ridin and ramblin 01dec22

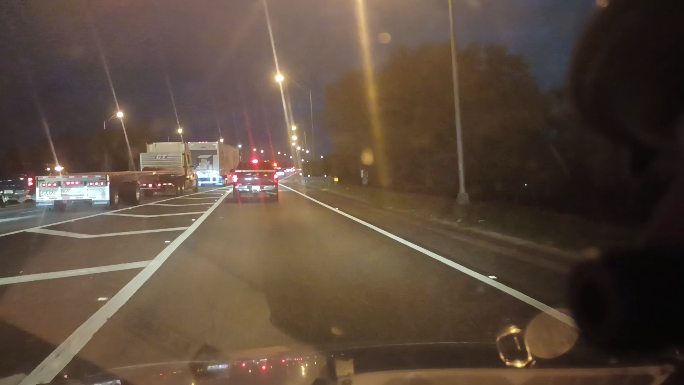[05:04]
oh man i've got a little bit of time i think i left early enough but still i think part of the problem is people don't know how to merge
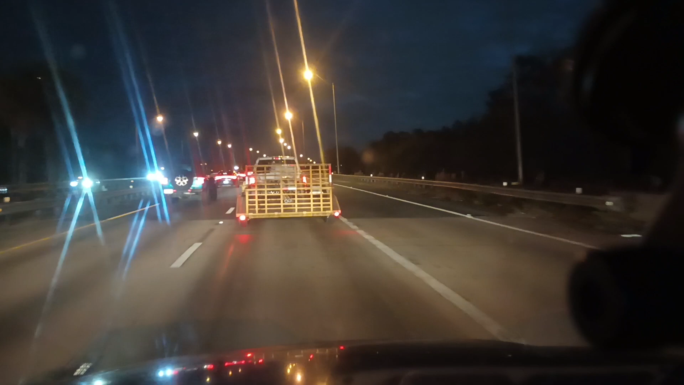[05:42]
and then come over that didn't happen where were we bump to bump to bump it's the wrong time of night to be out here i know this anytime between 4 30 till like 7 o'clock
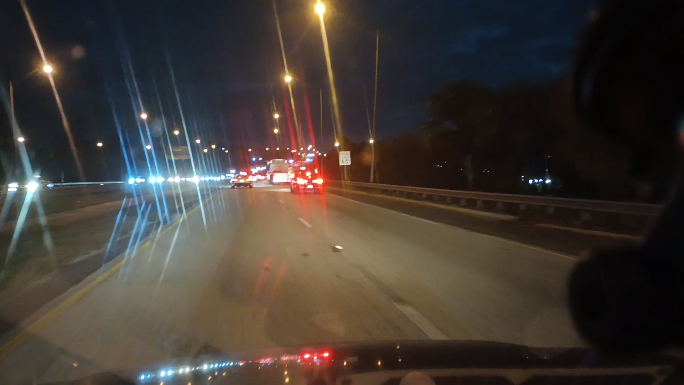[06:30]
direction now it's two lanes in either direction and it's always crowded oh man oh well we are having some crazy crazy weather this year